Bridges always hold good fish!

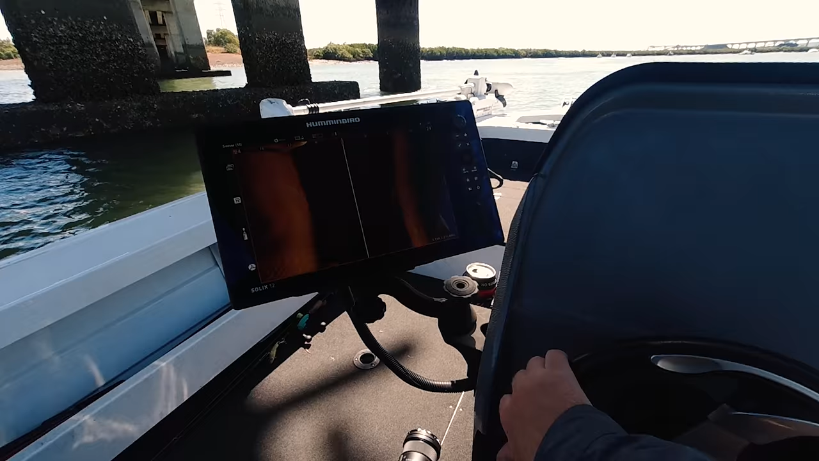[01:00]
heaps of bait on it, hey? Heaps of bait and a couple of barra by the looks of it. There's a barra there.
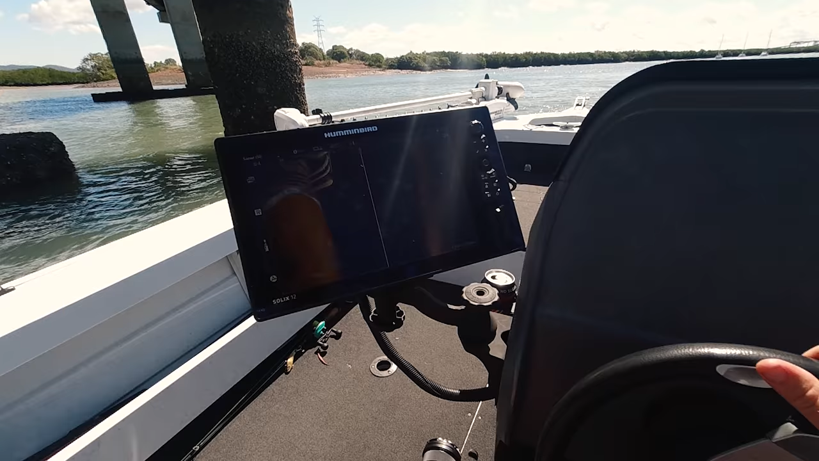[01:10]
Oh, there's a good shot of a barra there. Like, that's pretty clear sitting up here, that barra. Look at him. Oh, there's 1, 2, 3 barra sitting there, hey?
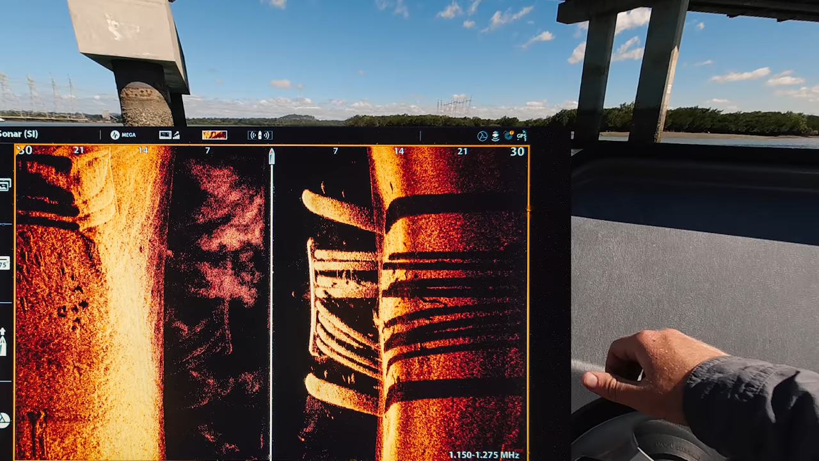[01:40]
Let's check the rest of these pylons, but they seem to be on this big one here
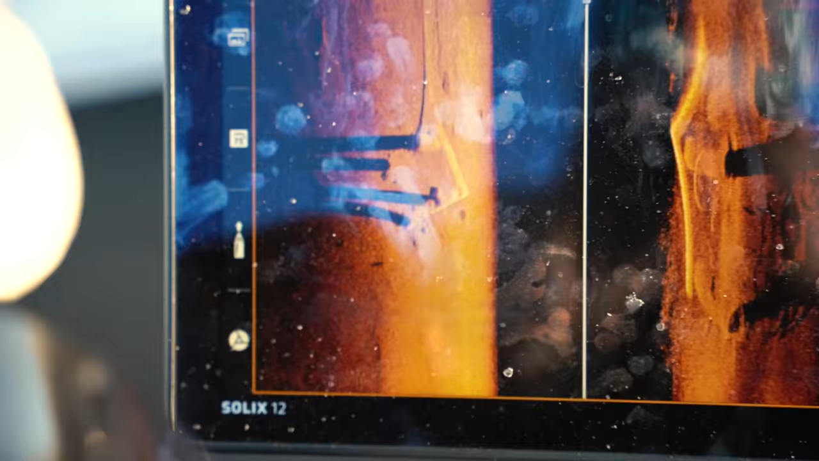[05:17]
Righto, let's have a look. This is not going to be heavy enough, though.